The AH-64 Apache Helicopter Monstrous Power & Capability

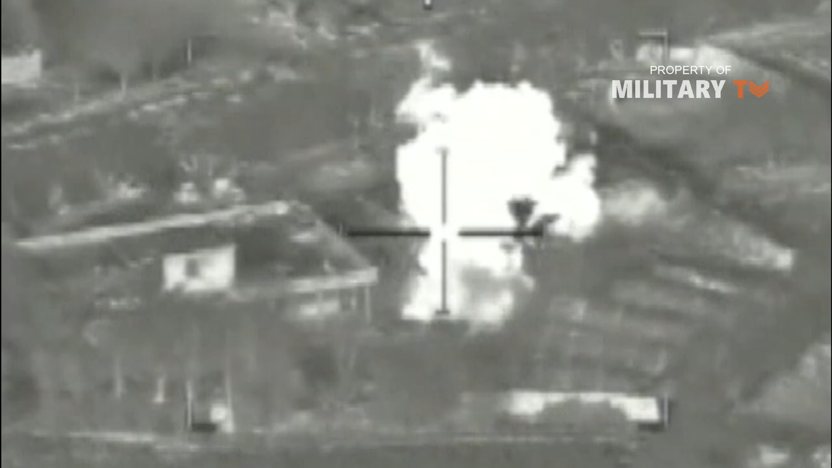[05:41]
The laser pulses on and off in a particular coded pattern. Before giving the firing signal, the Apache computer tells the missile's control system the specific pulse pattern of the laser.
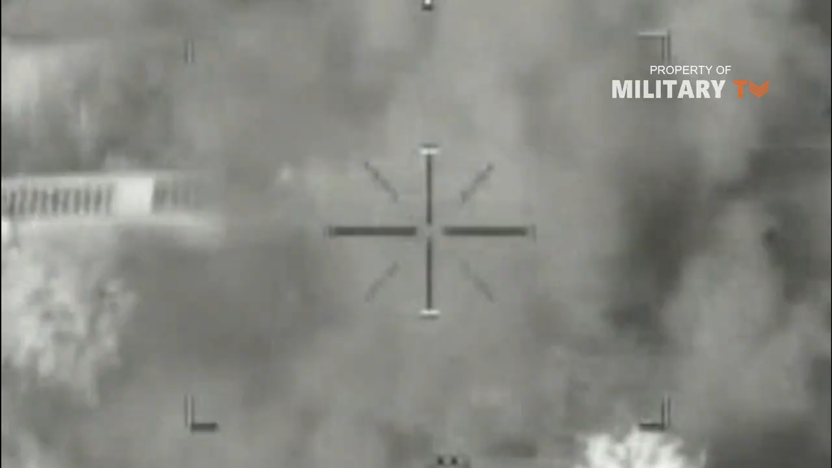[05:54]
The missile has a laser seeker on its nose that detects the laser light reflecting off the target.
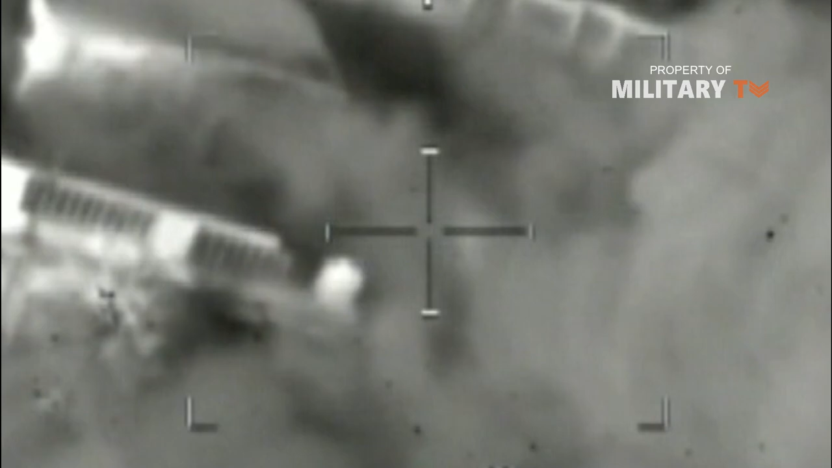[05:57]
In this way, the missile can see where the target is.
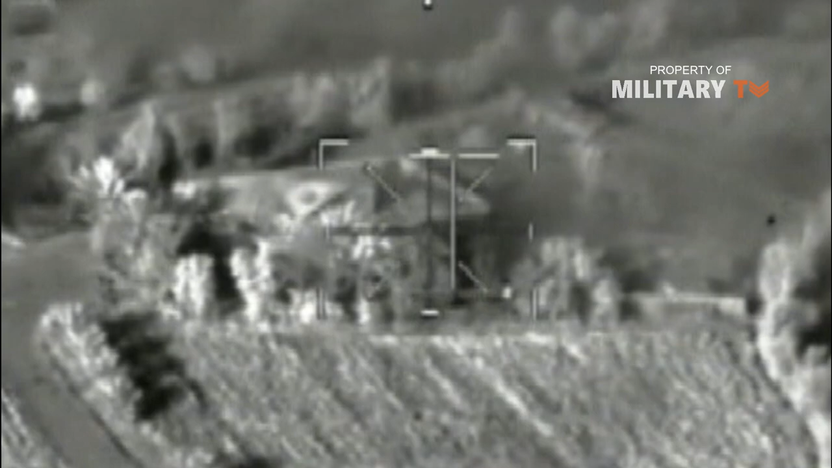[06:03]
The guidance system calculates which way the missile needs to turn in order to head straight for the reflected laser light.
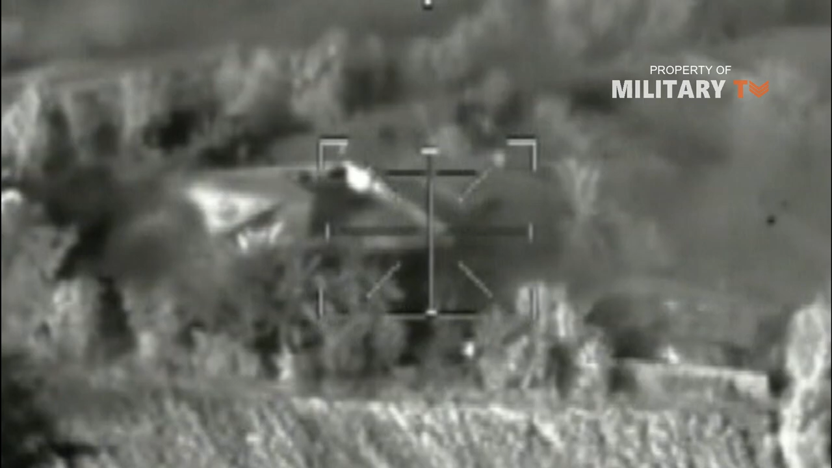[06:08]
To change course, the guidance system moves the missile's flight fins. This is basically the same way in airplane steers.